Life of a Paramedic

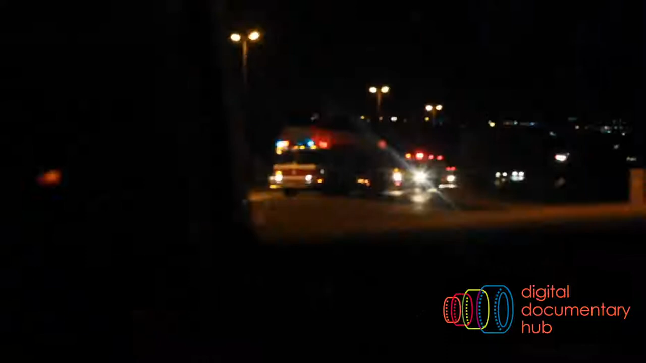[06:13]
At night, less accidents happen other than weekends. Sometimes they are extremely close to attend at night till sunset.
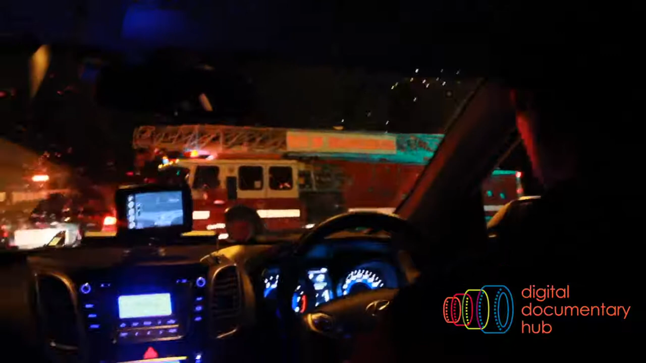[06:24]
Sometimes one accident being attended. The city of Johannesburg emergency firefighters cooperate with the paramedics. They make sure they don't get lost at each other.